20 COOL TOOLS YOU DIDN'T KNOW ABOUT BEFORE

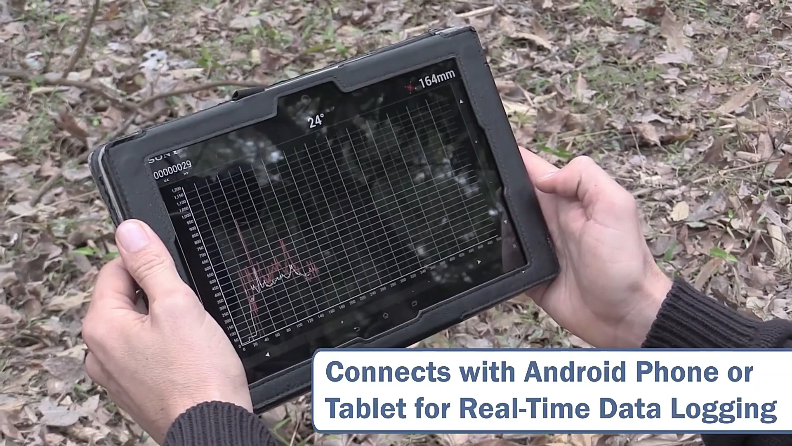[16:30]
Its user-friendly interface allows data to be wirelessly transferred in real-time to a smartphone, laptop,